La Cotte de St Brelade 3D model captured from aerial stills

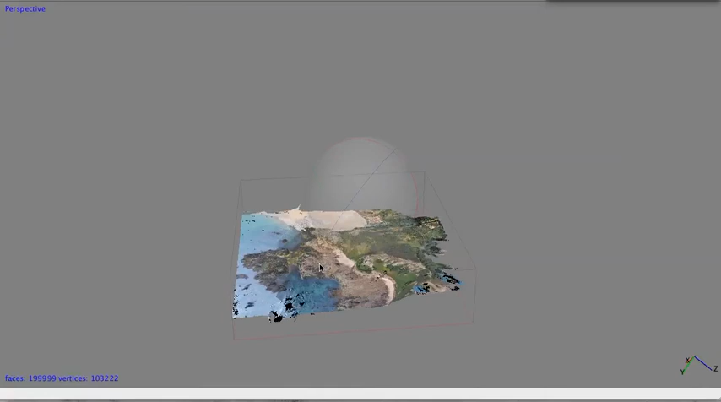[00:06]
Sarah has been working up a 3D model of Le Cotte, which, yeah, could you just explain what you've done, Sarah?
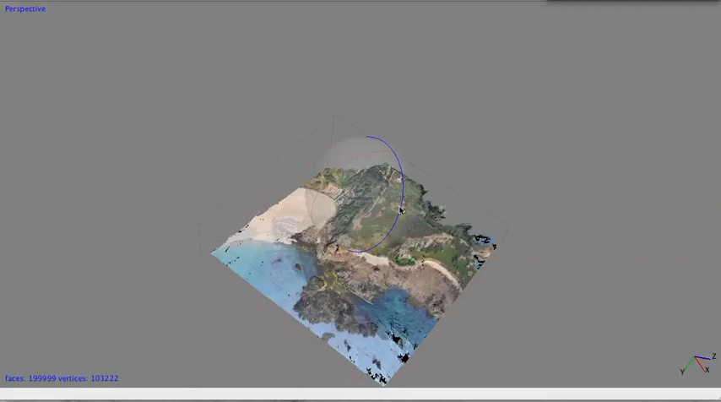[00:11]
Yeah, I went out flying the other day and captured images from the
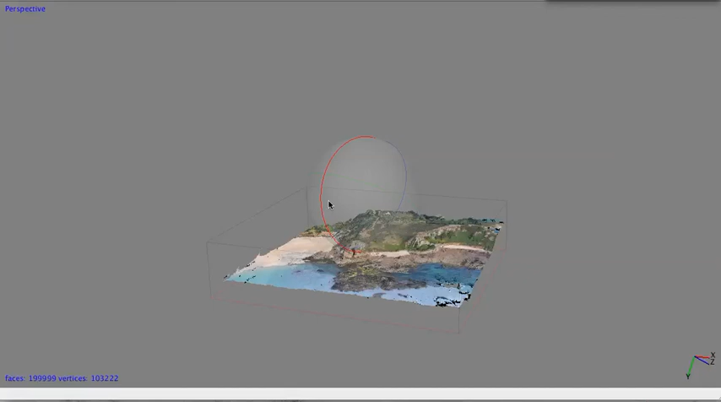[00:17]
air of Le Cotte and the surrounding landscape, and I've used those to build a 3D model of the site.
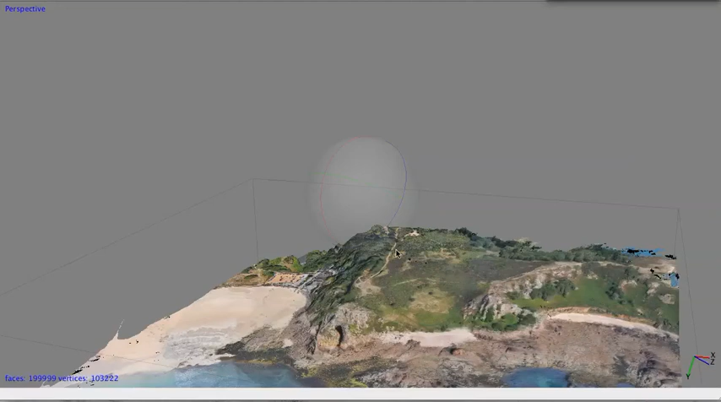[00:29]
Wow, and if you can just sort of fly us in on the fissure, it was a really low tide, wasn't it, so you've captured quite a lot of this offshore landscape out the front.
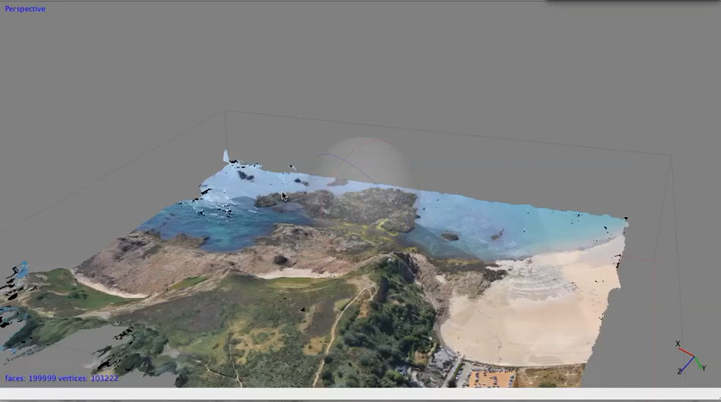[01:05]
And how about, can you sort of fly me in from the top so we can see the topography of the coal?
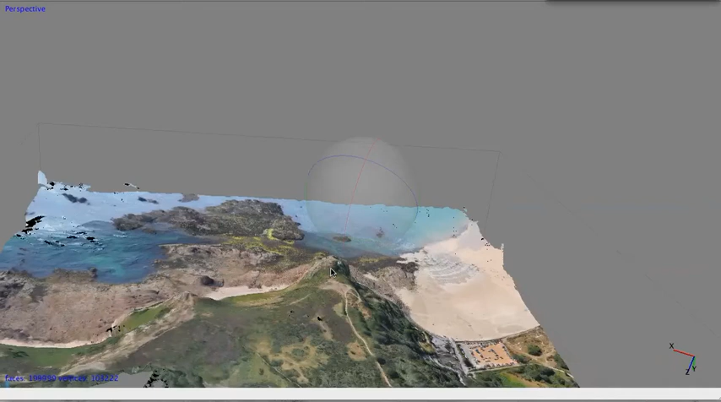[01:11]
Wow.
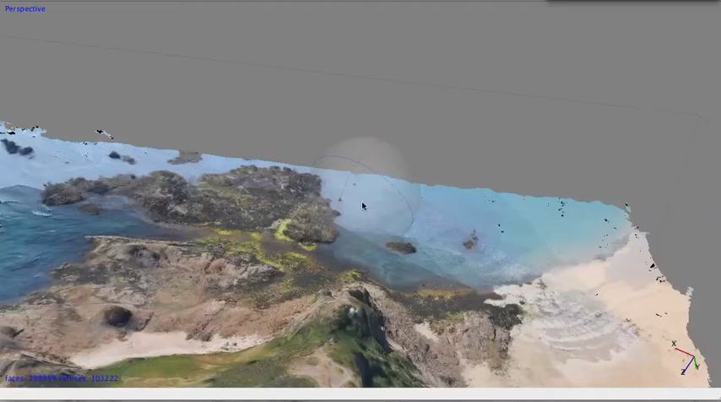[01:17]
Now this is great, because one of the things that's really difficult to show people, oh look at the offshore landscape,
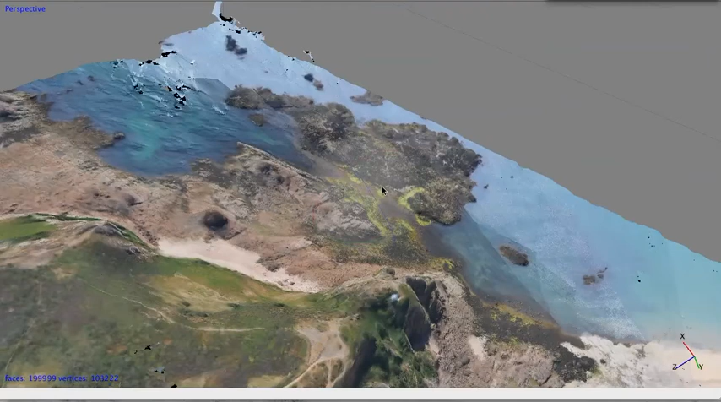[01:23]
one of the things that's really difficult to show people is just how rugged that drop down to the coal is and the climb up above, but you really sort of pick up the relief of it. You can see it from the air, don't you? Well, that's brilliant.
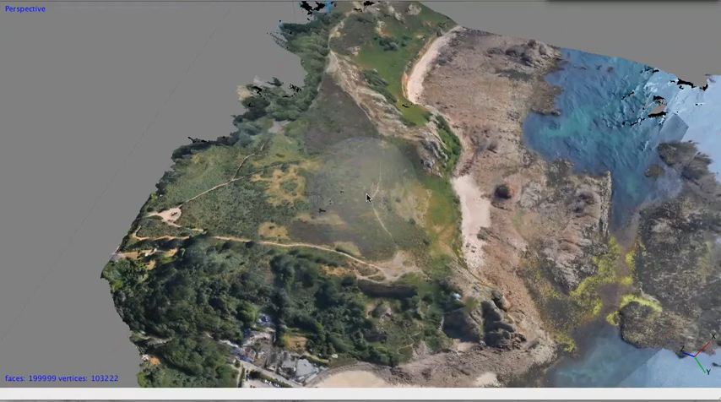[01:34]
So do you think people would have been able to drive Mammoth off there?